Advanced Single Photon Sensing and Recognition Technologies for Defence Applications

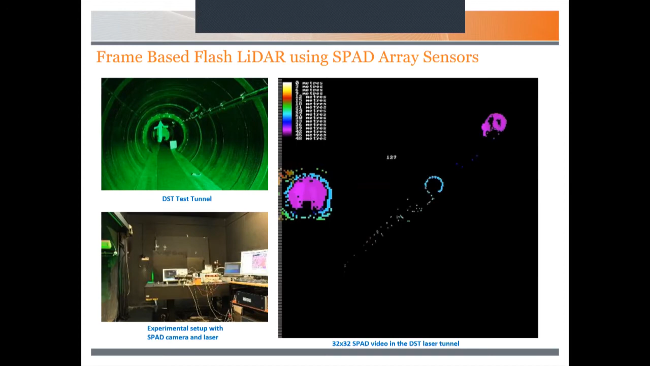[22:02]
Also, we also employ range-gading techniques, which is also very important and this is a way of opening up the SPAD cameras in time to, to focus around an object of interest and deal with all the background noise that we have to somehow try and eliminate and reduce. So how do we improve, how do we improve max-mias photo detection efficiency?
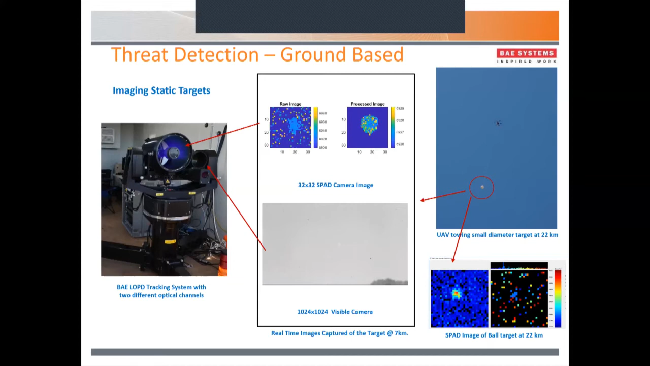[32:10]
cloud, those sort of issues. Um, whereas with SPAD cameras, you don't, you don't, you don't tend to have that problem. So this is just taken recently. We're up here at, uh, our test range here in South Australia.